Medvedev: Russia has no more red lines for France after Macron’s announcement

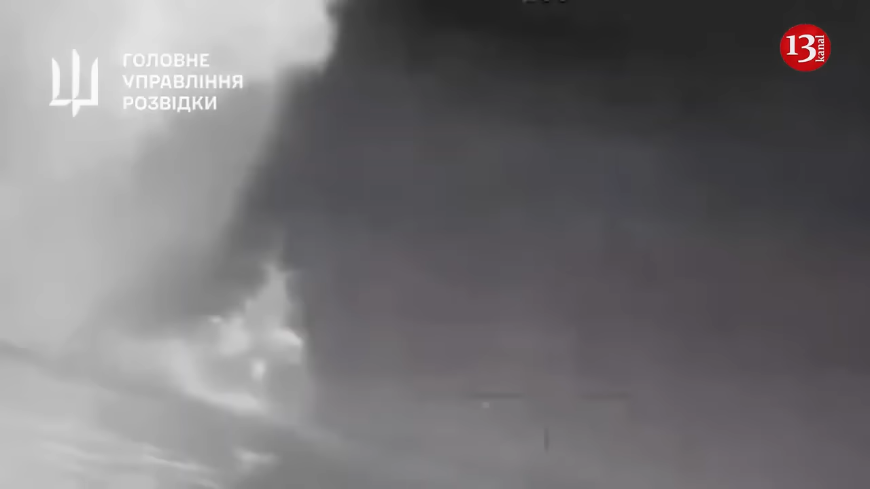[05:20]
We believe that Ukraine has a plan that they can execute to achieve victories on the battlefield, she said.
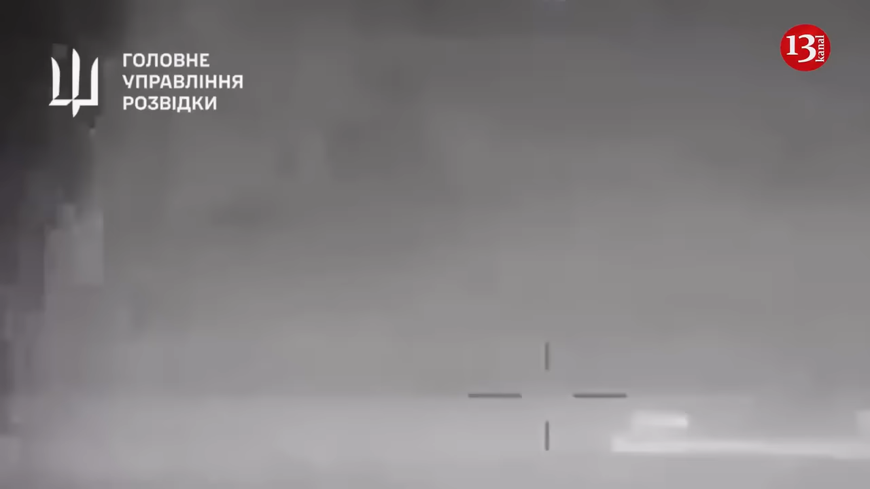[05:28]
We've seen them having victories on the battlefield, most recently in the Black Sea, where they sunk another Russian ship.
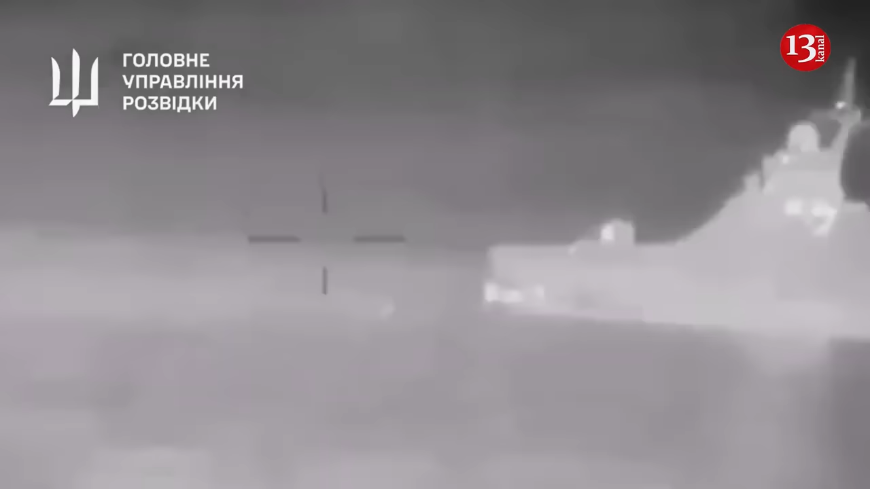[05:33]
So, we do believe that they have some surprises in store. We look forward to seeing the results.